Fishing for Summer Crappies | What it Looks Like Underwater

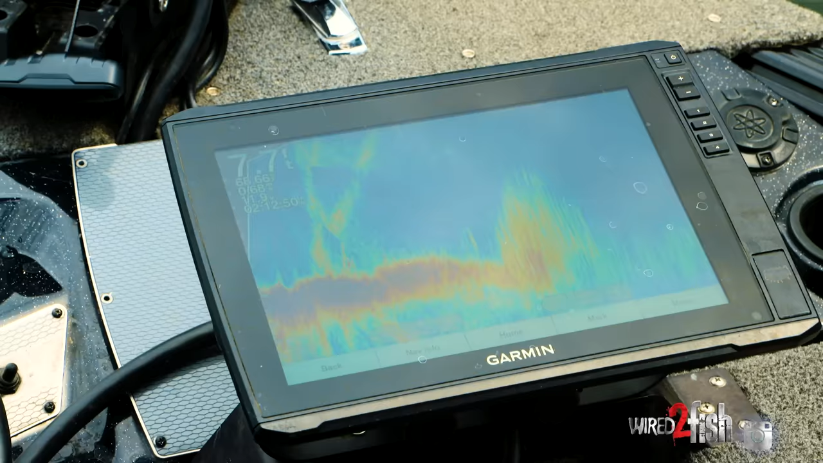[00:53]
Like I said I'm feeling my way around and I'm using Panoptix right now because I can see those stalks of cabbage long ways off.